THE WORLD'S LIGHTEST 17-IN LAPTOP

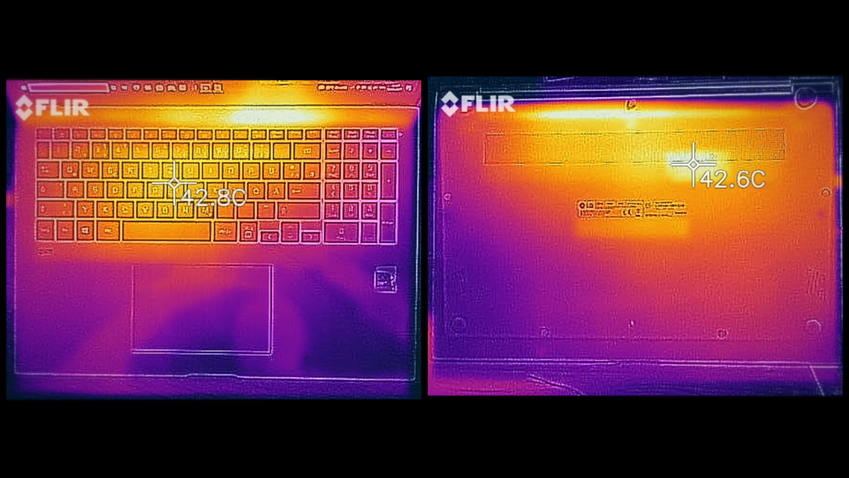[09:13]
too hot to the touch and that single fan will kick can't under heavy load but i didn't find it overly loud it was pretty quiet in fact and